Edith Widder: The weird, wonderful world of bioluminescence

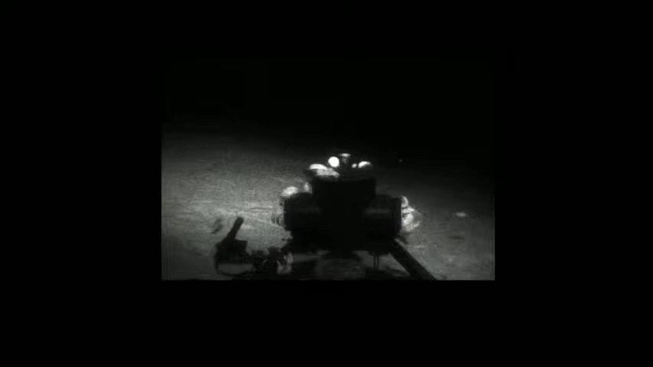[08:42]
So the camera's black and white. It's not high resolution. And what you're seeing here is a bait box with a bunch of, like, the cockroaches of the ocean. There are isopods all over it. And right in the front is the electronic jellyfish. And when it starts flashing, it's just going to be one of the LEDs that's flashing very fast.
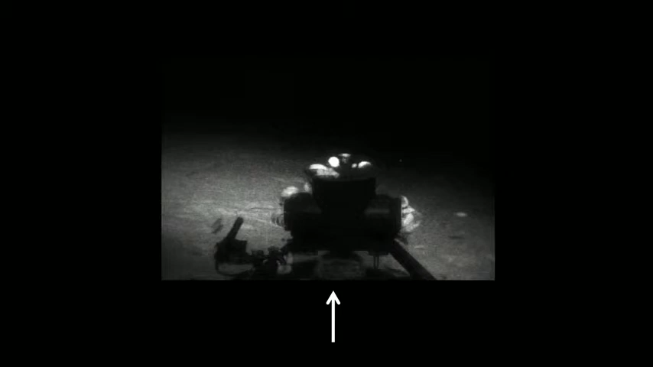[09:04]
But as soon as it starts to flash, and it's going to look big because it blooms on the camera, I want you to look right here. And there's something small there that responds. We're talking to something.
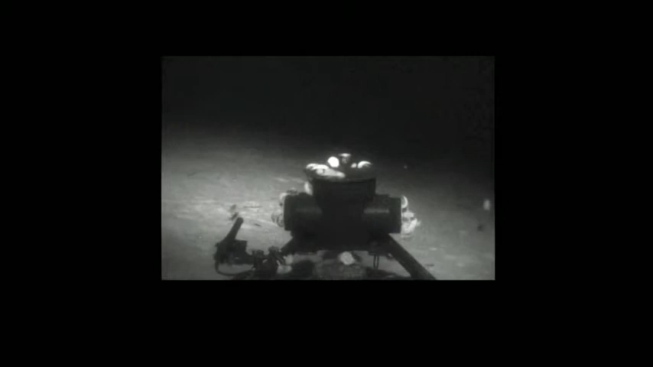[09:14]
It looks like a little string of pearls, basically. In fact, three strings of pearls. This was very consistent. This is in the Bahamas at about 2,000 feet.
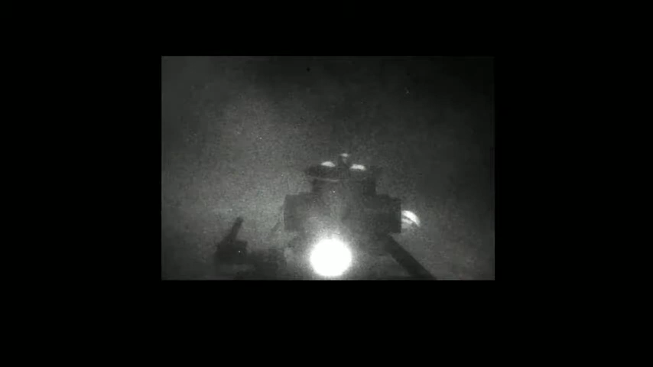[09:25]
We basically have a chat room going on here because once it gets started, everybody's talking.
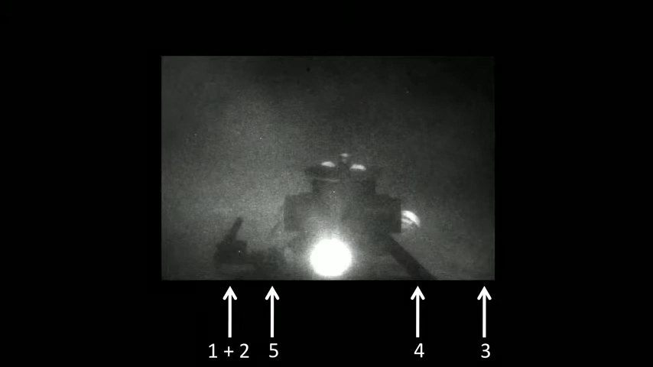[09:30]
And I think this is actually a shrimp that's releasing its bioluminescent chemicals into the water. But the cool thing is we're talking to it. We don't know what we're saying.
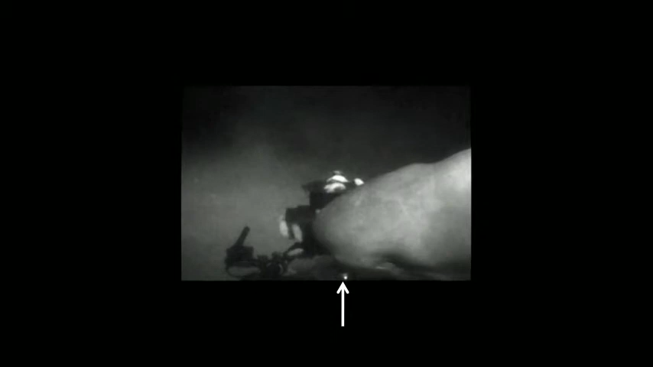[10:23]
That's a 12-foot-long giant six-gill shark. Okay, so this next one is from the webcam.
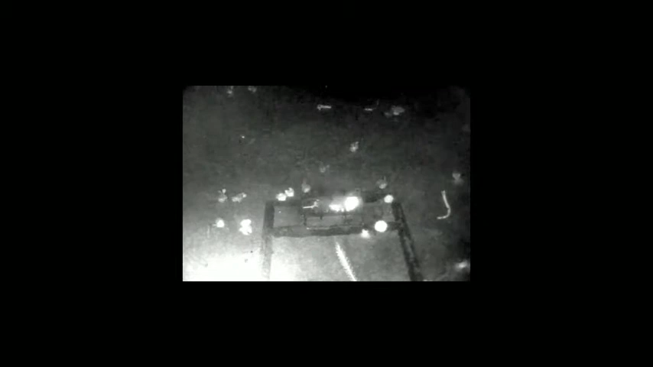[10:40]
And that was a Humboldt squid, a juvenile Humboldt squid about three feet long. This is at 3,000 feet in Monterey Canyon. But if it's a burglar alarm, you wouldn't expect it to attack the jellyfish directly. It's supposed to be attacking what's attacking the jellyfish.